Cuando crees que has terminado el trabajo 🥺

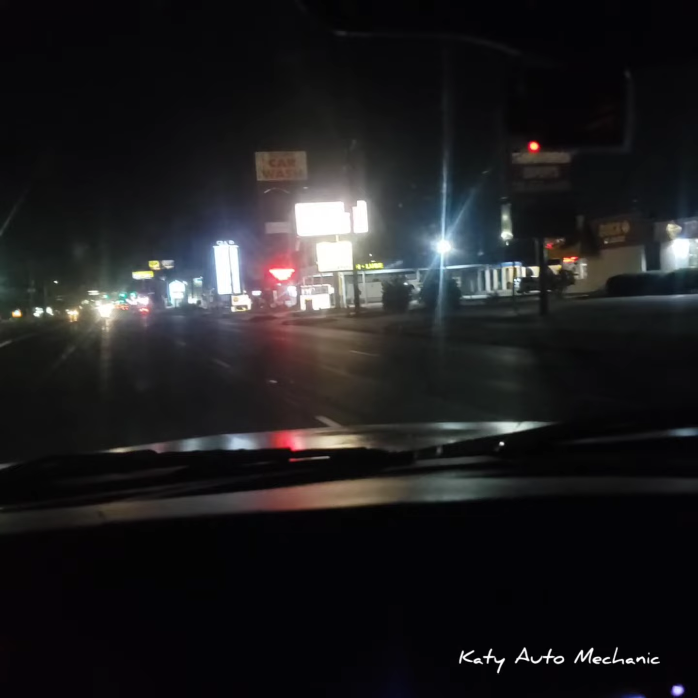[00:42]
siempre uno dice ya voy a acabar y cuando menos te esperas, el último tornillo, lo que sea, algo pasa, siempre es lo mismo.
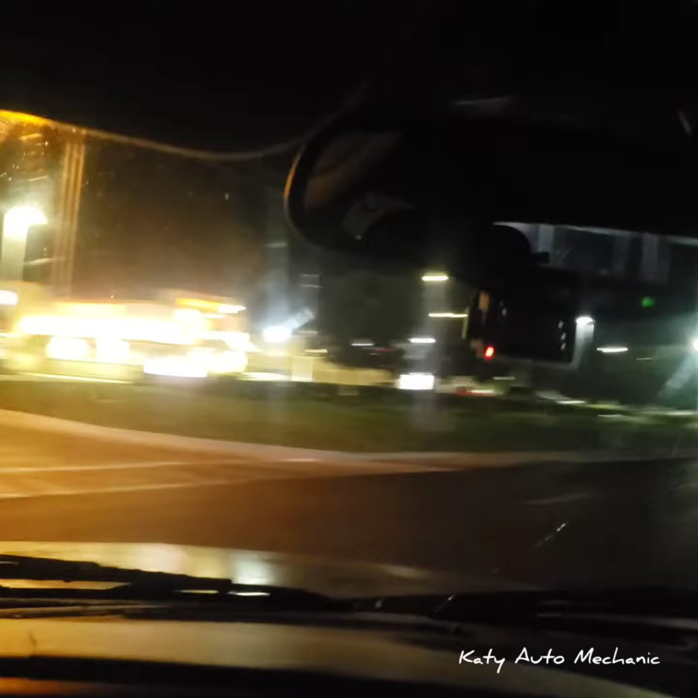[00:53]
Pero aquí tenemos la parte, esperamos ahora sí ya, ya no voy a decir nada, mejor voy a llegar a hacer el trabajo y porque luego ya le había dicho al cliente que ya está listo, ya guarda todo y no, como pueden ver, aquí vamos a la carrera.